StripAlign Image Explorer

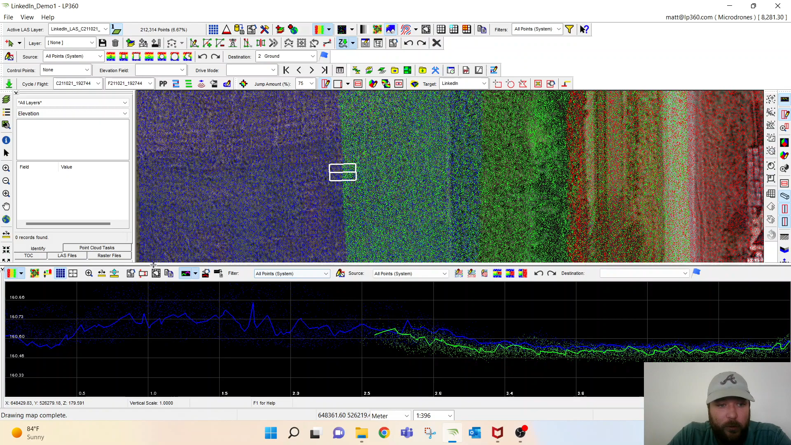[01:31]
Make my strip a little bit smaller again so we can see that blue and green strip sitting on top of one another. So we'll want to go and actually
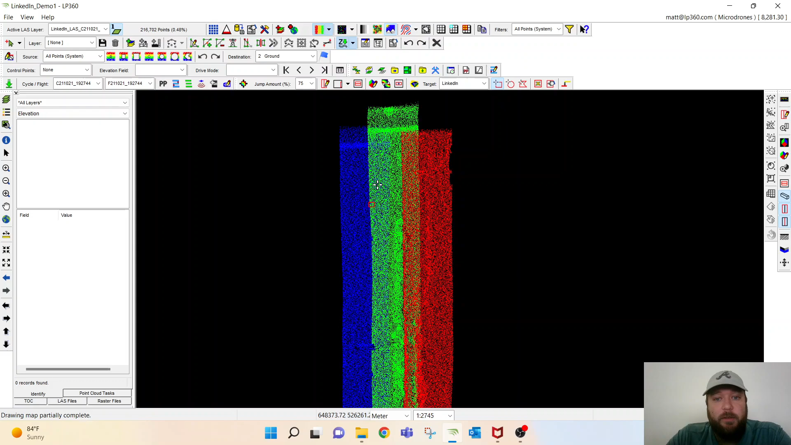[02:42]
One of my favorites first is if I'm looking at it by elevation or if I want to look at it RGB with a colorized point cloud I can do so.
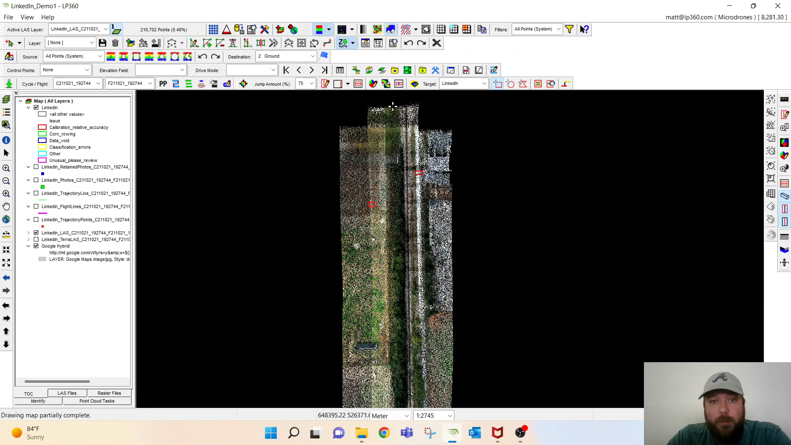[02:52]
If I'm looking at it by elevation I don't want to look at the point cloud.
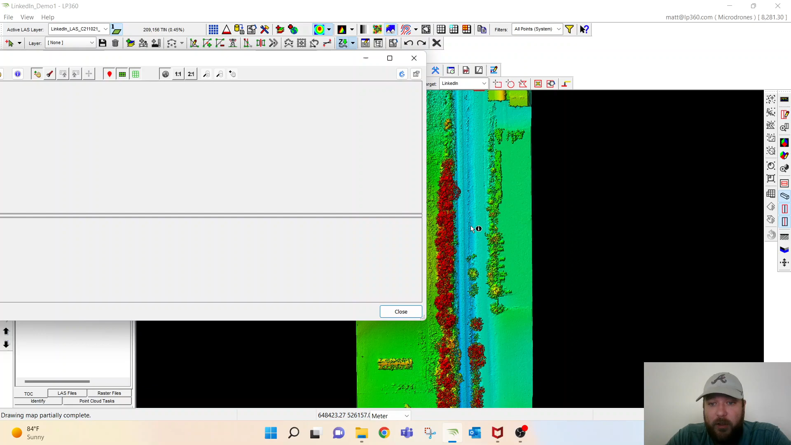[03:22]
this railroad right here if I click on the point cloud there it'll actually open up every image that is associated with that point cloud and I can actually click
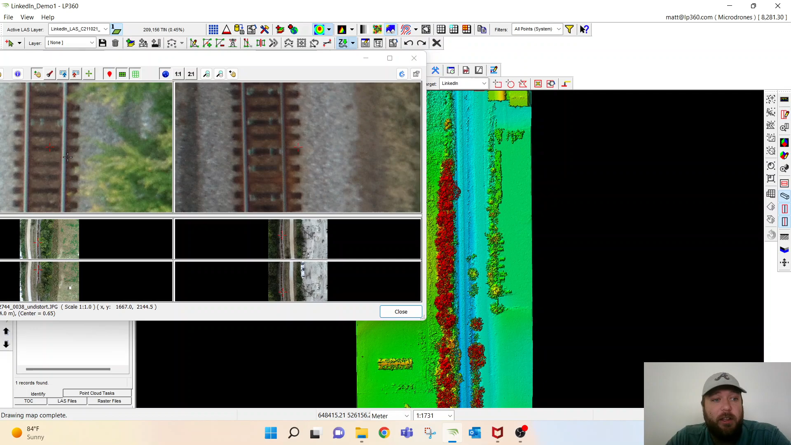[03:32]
on different images and get a 3D point just from the images itself. So I click on this building as well it's going to pull up all the images associated with that part of the LiDAR point cloud and these are independent of themselves so it's using the imagery not the not a photogrammetry point cloud but using the LiDAR point cloud and the IU data from the scanner to be able to pull up the associated images for that particular part of the part of the data set. Pretty cool stuff again same thing I can zoom in and out view all those images different angles and whatnot
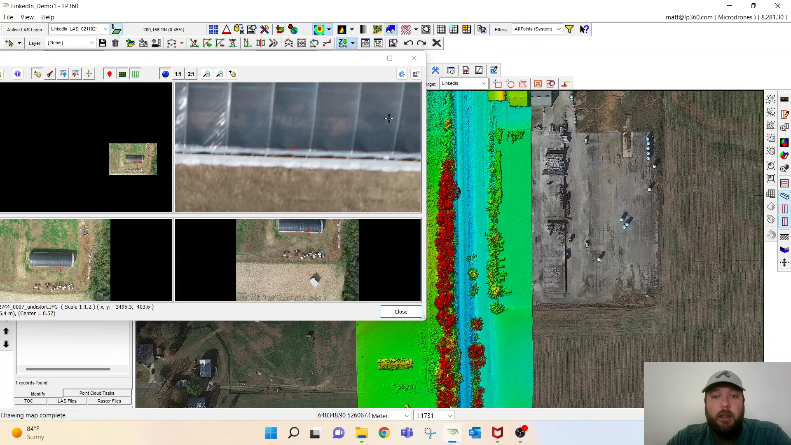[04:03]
so pretty cool and I wouldn't doubt that our stripline job is complete as you notice it is we'll click click on it click post process real quick click
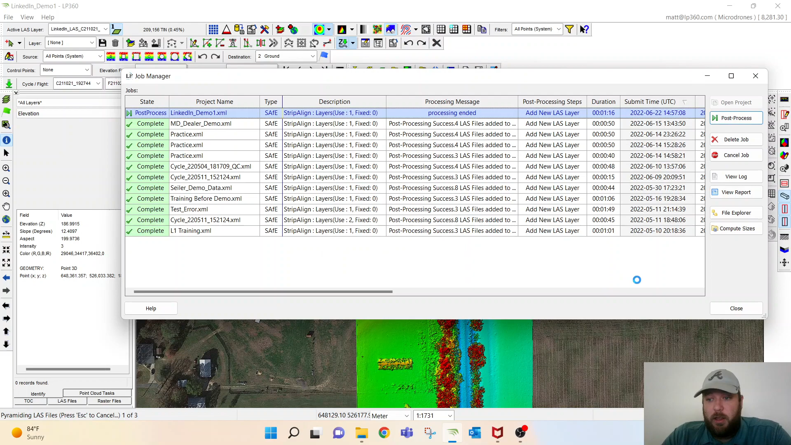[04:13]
yes once once it's done importing we'll be able to go and analyze that point cloud again by looking at that new aligned LAS layer.
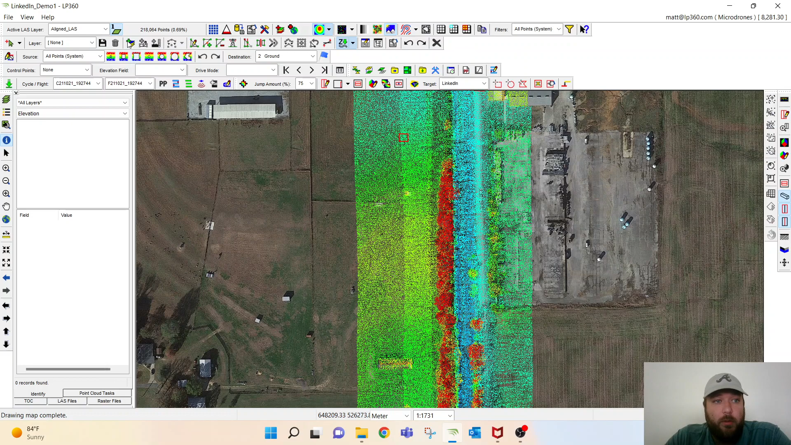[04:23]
So we'll first open up the one we were just working on cut a cross section in the same area
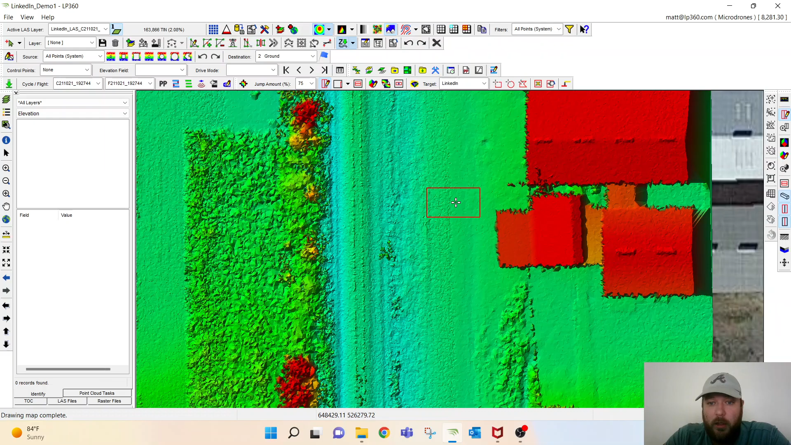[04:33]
that we knew had some issues so this is the original point cloud that we've upgraded to LAS 1.4 and added some point source ID I'll make it again small enough we can see it those are those trend lines for that particular area now we'll change to our new point cloud the align point cloud and as you can see those strips line up much better than they have before so let's go back and look at it again this is the original LinkedIn LAS
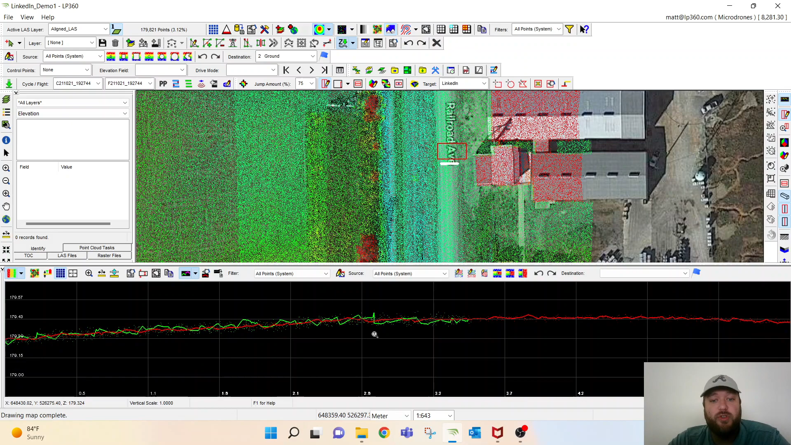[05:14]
without any strip alignment here's what that point cloud looks like now that we've run a strip align so I can scroll all up and down this point cloud you can see that those two strips now sit on top of each other like they're supposed to or sit within each other like they're supposed to not on top of each other like they were if I go back and cut a cross section on the green and blue point cloud we can see the same thing as well